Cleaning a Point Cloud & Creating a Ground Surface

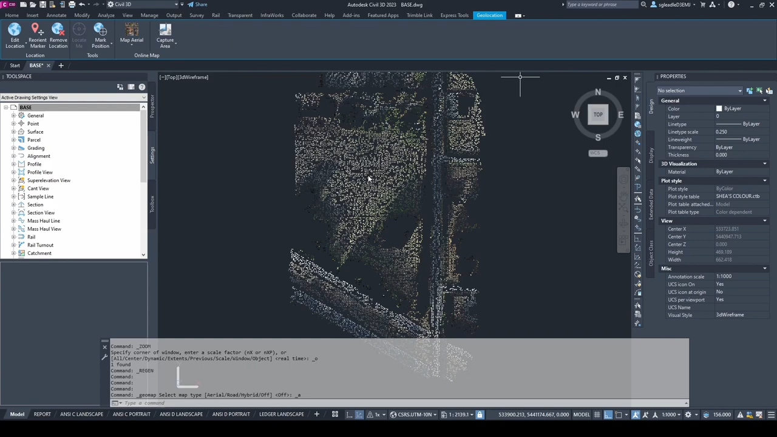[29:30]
And yeah, it is. So we can turn that off.
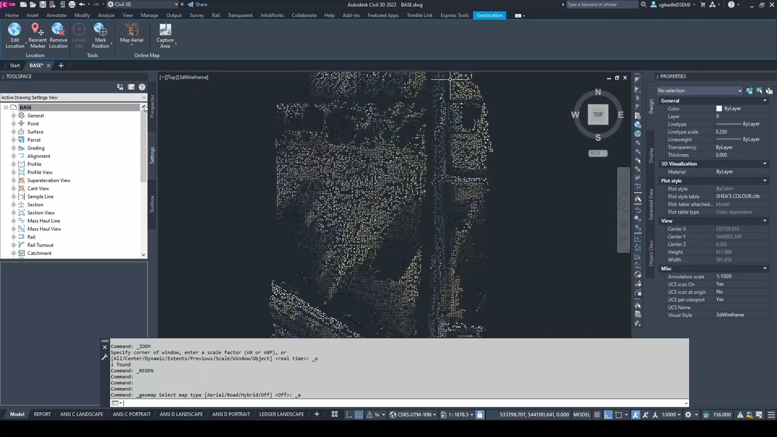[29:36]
Beautiful. Okay, so we'll highlight our point cloud, and we have a bunch of
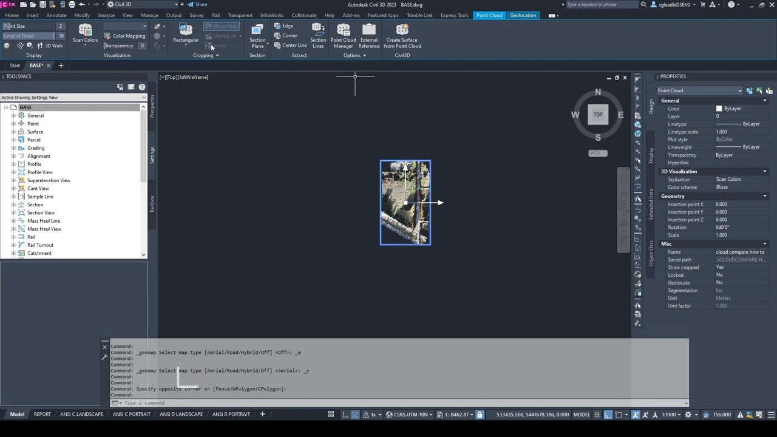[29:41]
visualization tools that we can play around with at the top of the screen.
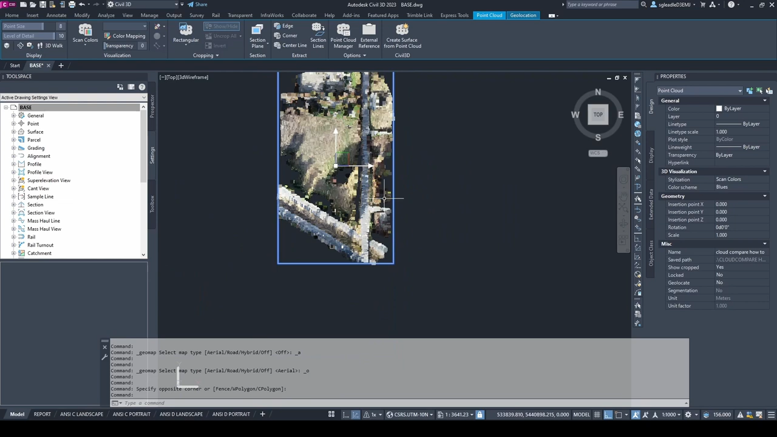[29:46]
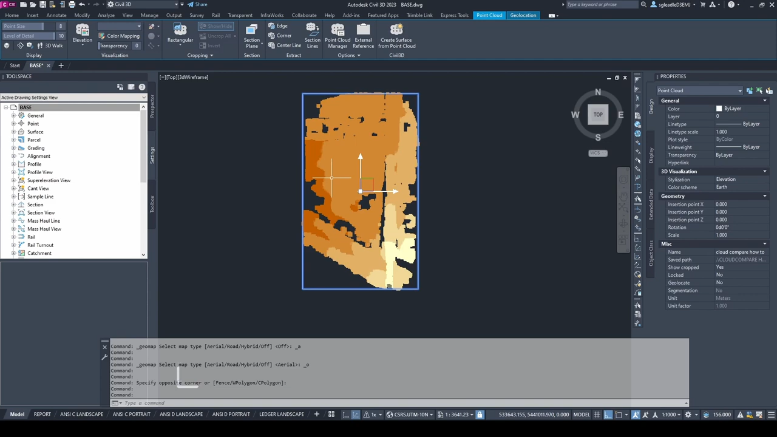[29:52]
Again, we can do heat maps. And one interesting thing that we can do in
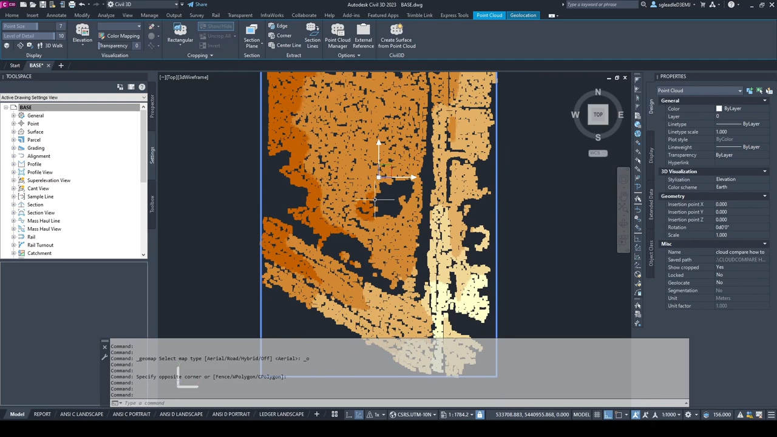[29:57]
Civil 3D is we can actually We can digitize on the cloud here using the 3D polyline command.
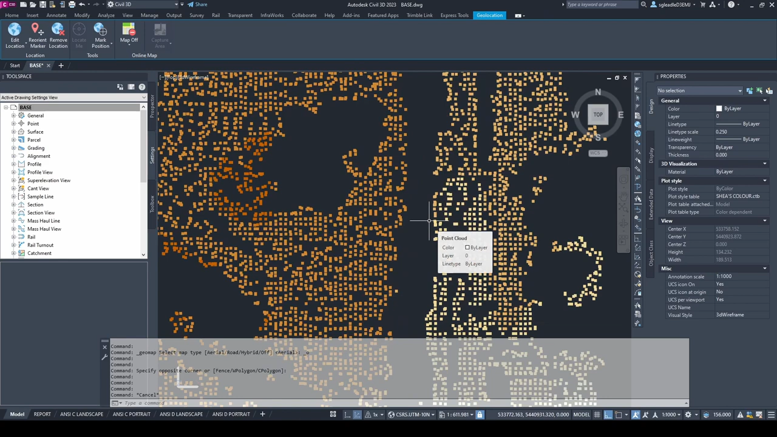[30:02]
We just want to make sure our 3D OSnap is turned on, and that is the quick command F4. And make sure Let's see, 3D OSnap. Okay. That's 2D and center of face vertex.
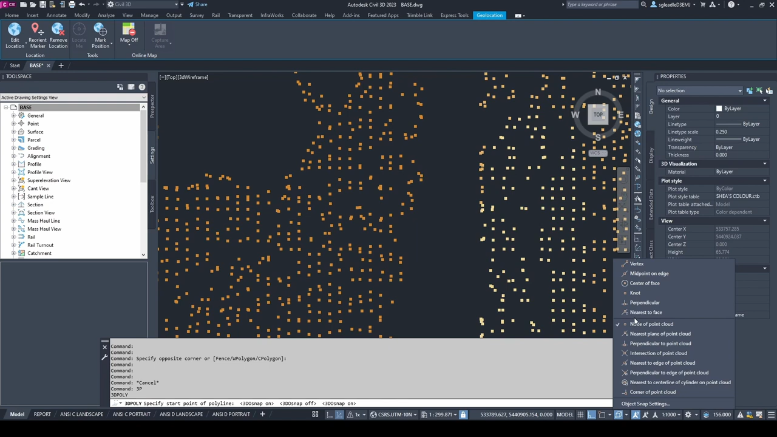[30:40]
Node of point cloud. Okay, that's what we want. Okay, so turn off our polar settings. Yes, okay. So just use the 3D polyline command. Make sure your 3D OSnap is on, F4, and you'll automatically be
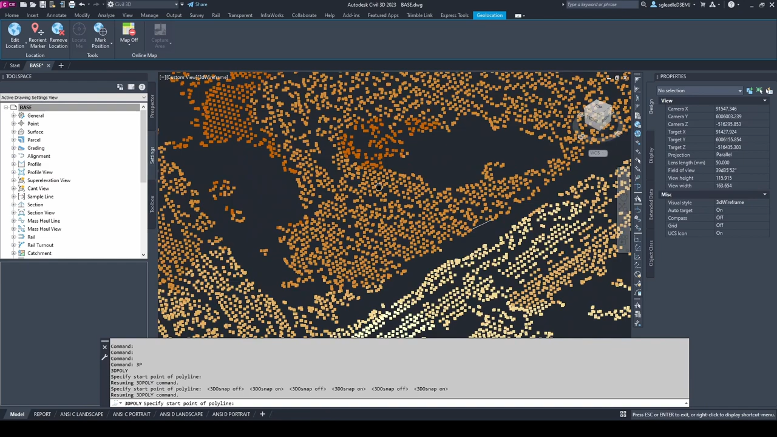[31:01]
snapping two points in the cloud.
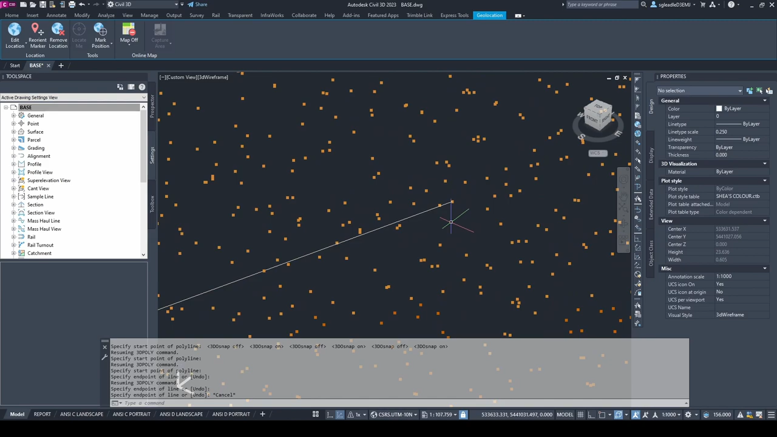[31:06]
So for this particular example, this isn't going to be helpful at all because it's just a ground point cloud.
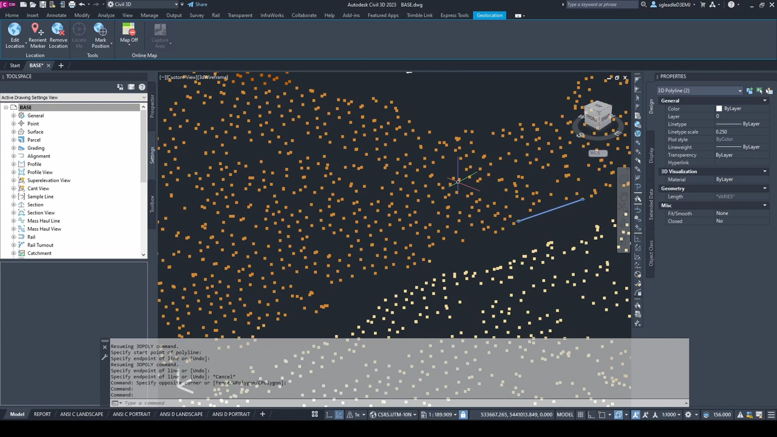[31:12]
But say we brought in our classified point cloud that has the buildings on it, we can start to draw
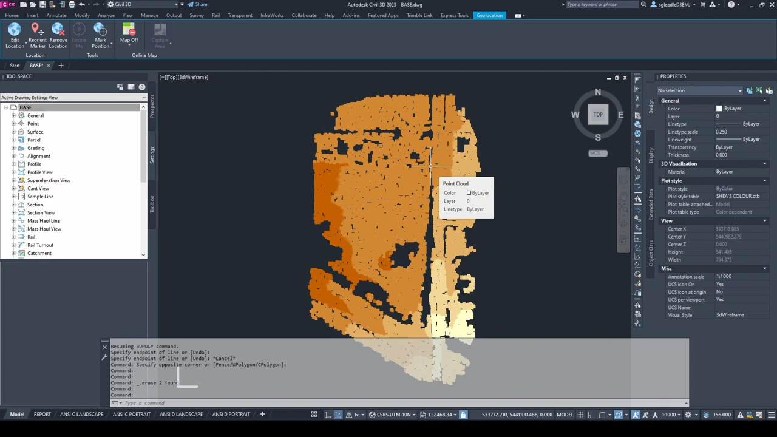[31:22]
building sides or roofs or whatever we really want to.
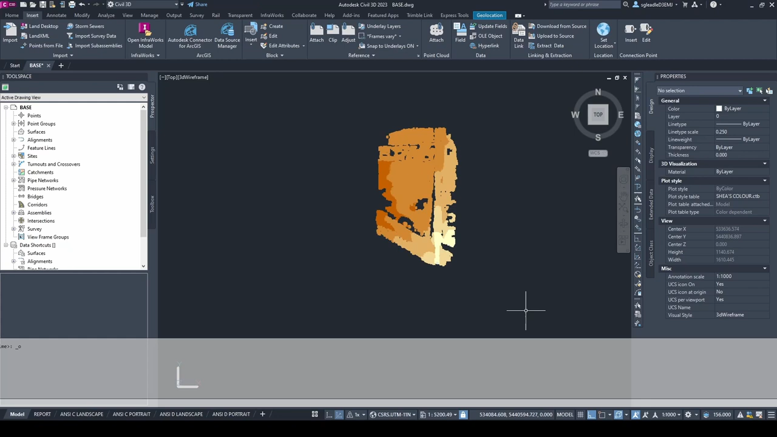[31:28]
So to create a surface, we're going to select the cloud, then go to the Create Surface from Point Cloud button under the Civil 3D panel. Select that, set our name,